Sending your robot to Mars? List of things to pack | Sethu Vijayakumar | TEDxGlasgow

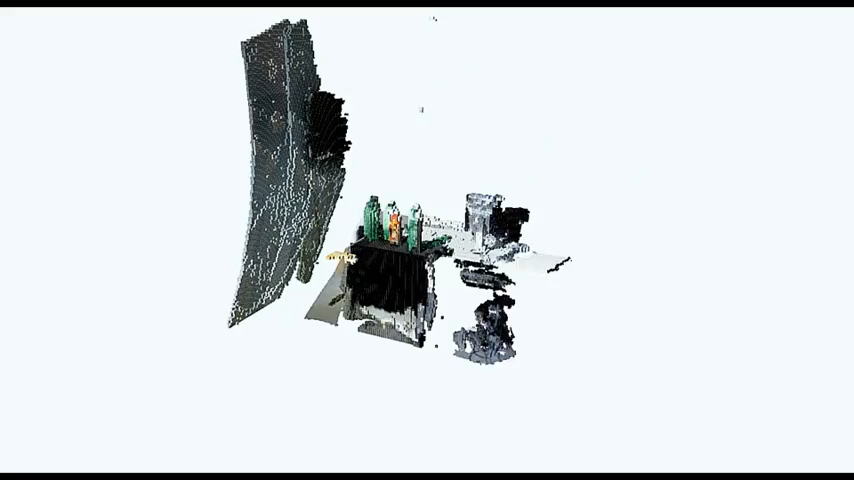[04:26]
that little image that you see there is an example of a robot's view of the world.
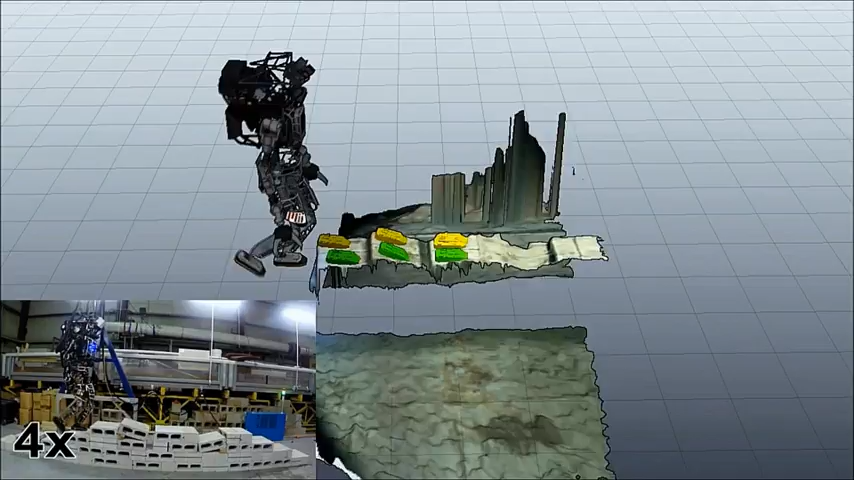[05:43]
So, what it's doing is it's effectively using its sensors to map the local world around it. It's trying to figure out what are places where you can step on without falling over.
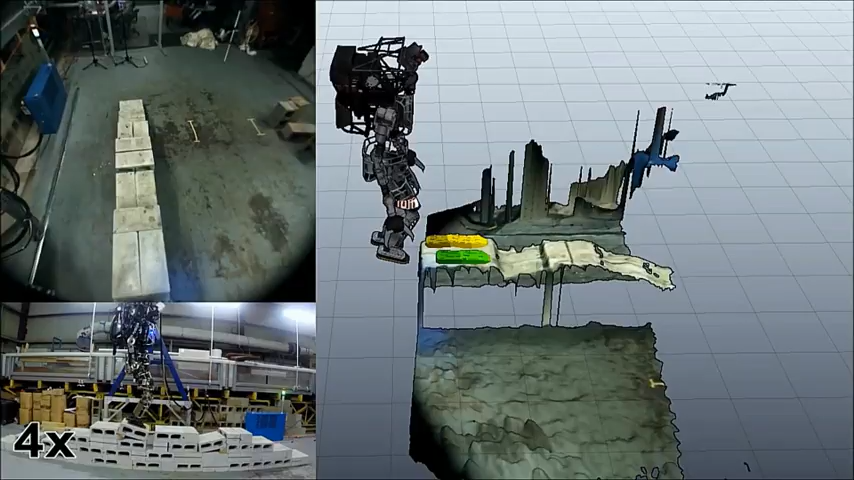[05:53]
It's then using these control algorithms to control this in real-time while making sure, you know, the environment, there's no obstacles, it doesn't fall over.